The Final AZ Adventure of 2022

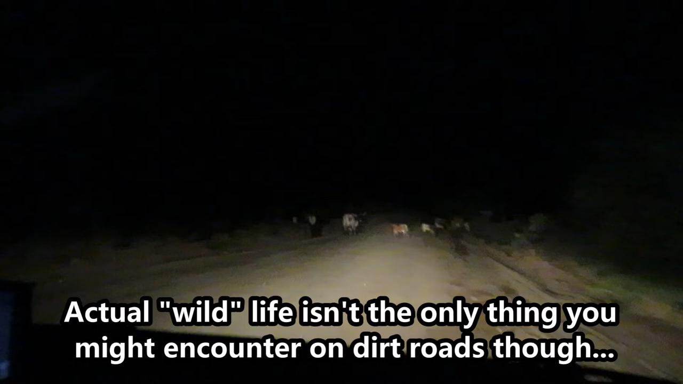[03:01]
We've apparently got a bunch of longhorn cattle on the road, with the baby just peeing away in the middle of the road.